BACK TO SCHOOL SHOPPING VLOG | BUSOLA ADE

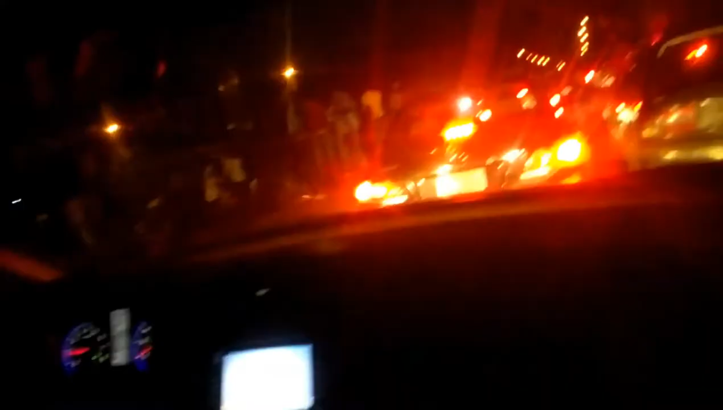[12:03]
Alright guys, so we're in the car right now. It's actually really dark outside, but we're like in front of like a supermarket.